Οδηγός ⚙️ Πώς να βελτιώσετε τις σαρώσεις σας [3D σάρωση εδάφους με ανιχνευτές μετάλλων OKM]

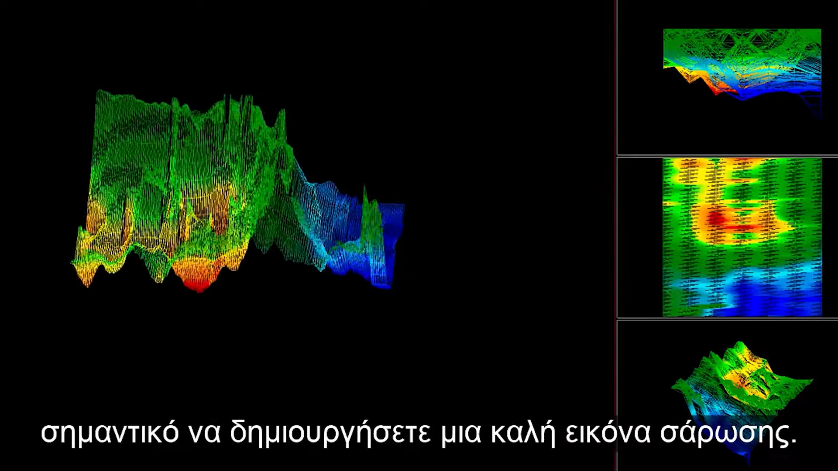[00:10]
Learn how to get best scan results with OKM ground scanners.
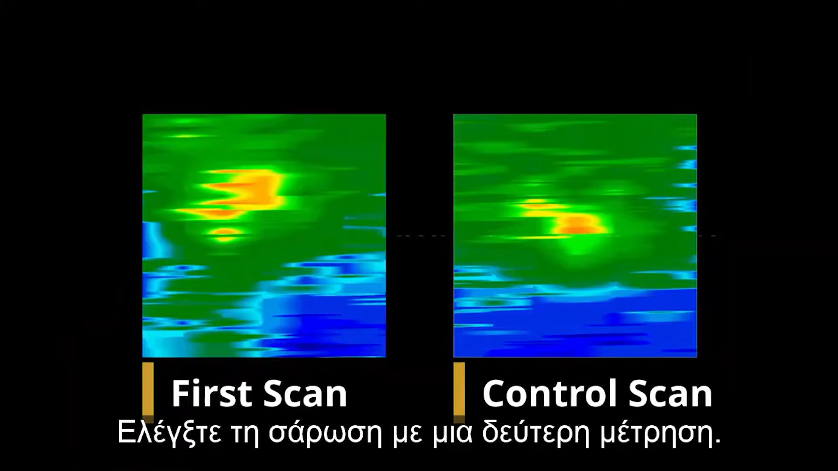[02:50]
The so-called control scan is performed exactly like your first one.